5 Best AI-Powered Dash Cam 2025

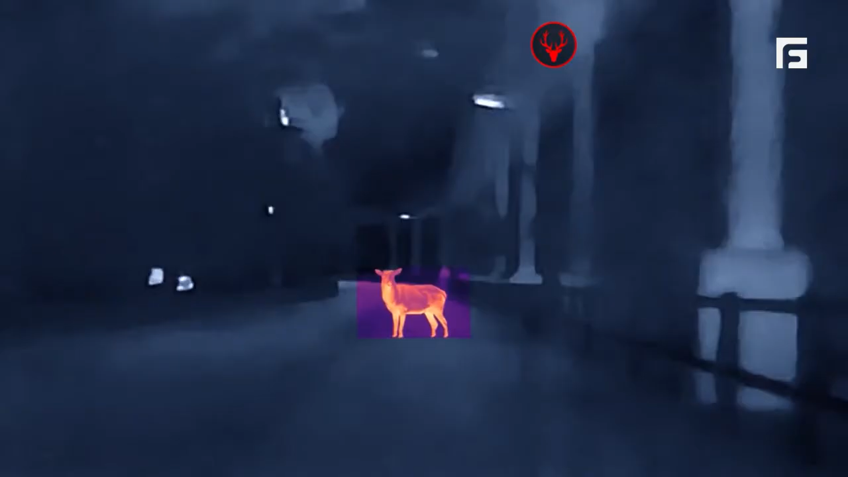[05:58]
Receive real-time hazard alerts to help avoid accidents.
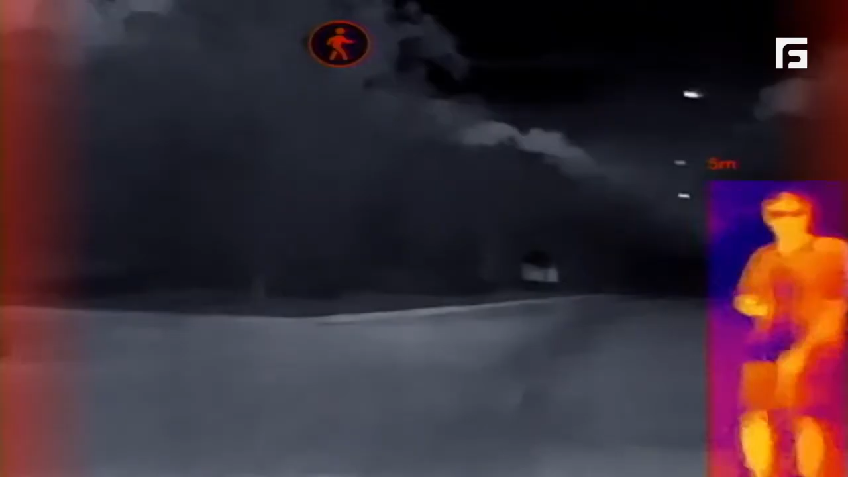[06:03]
Adjust alert distances for safer driving in the city.
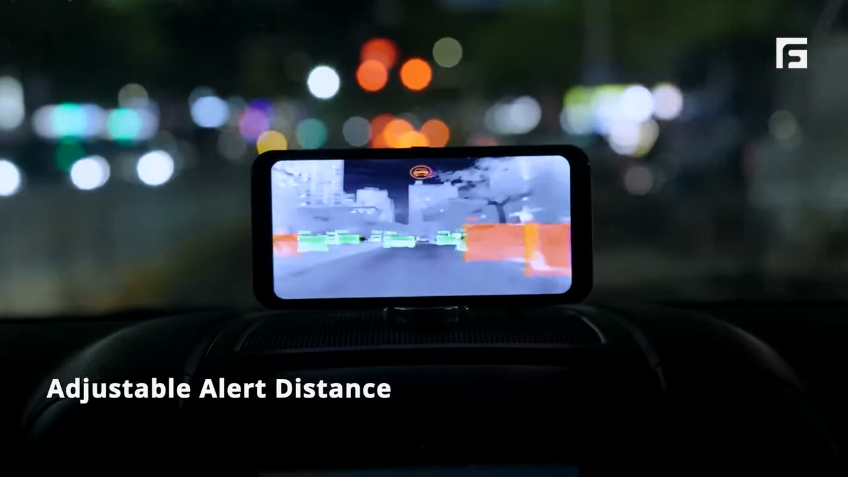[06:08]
Adjust alert distances for different conditions.
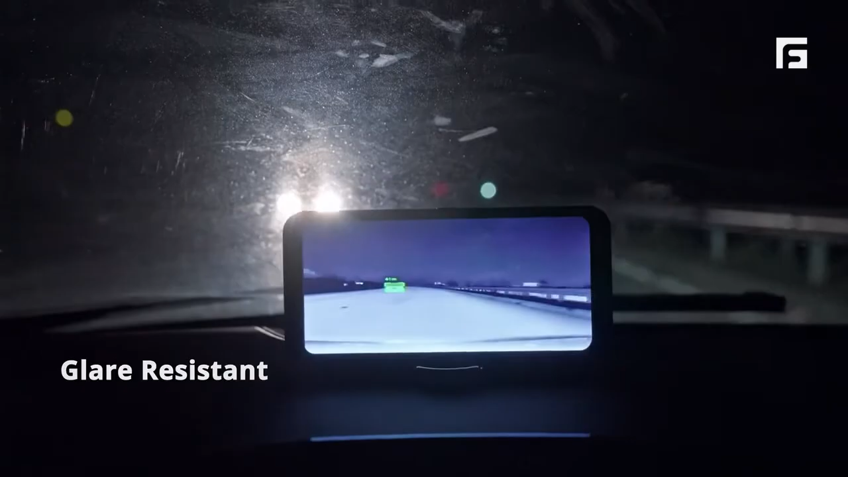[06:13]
Navigate confidently in the blinding light of high beams.